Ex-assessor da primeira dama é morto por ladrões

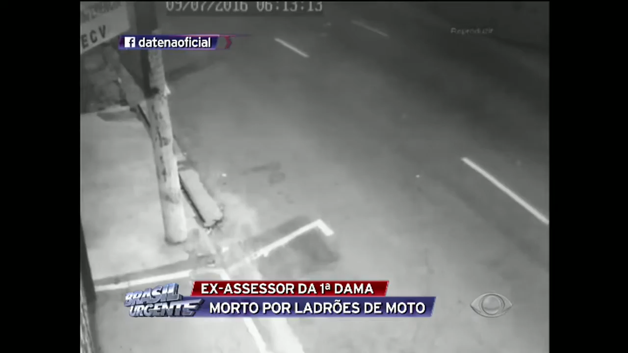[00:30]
Roberval já tinha sido baleado e estava a ponto de morrer. Quando o casal chegou aqui nessa rua da Tena, a gente está na Lapa, na zona oeste de São Paulo,